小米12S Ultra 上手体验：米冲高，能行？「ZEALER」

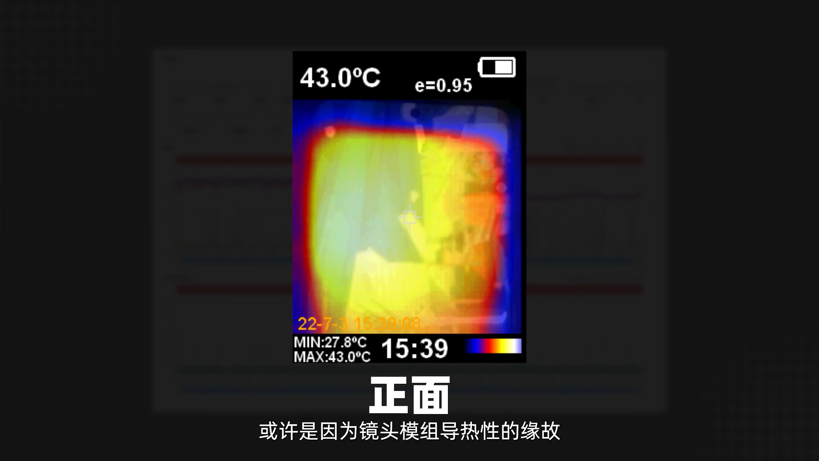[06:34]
On screen: spot 43.0°C, max 43.0°C, min 27.8°C
镜头模组导异性的缘故20分钟屏幕最高48度比背面的43度低很多17
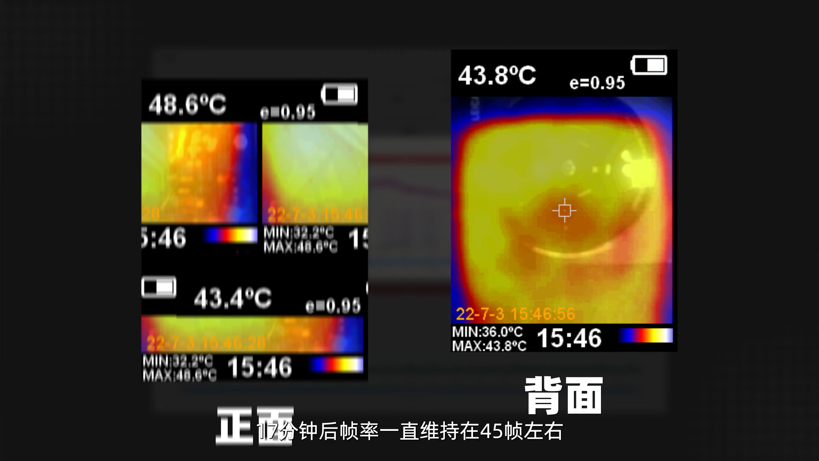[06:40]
分钟后帧率一直维持在45帧左右30分钟下来平均51.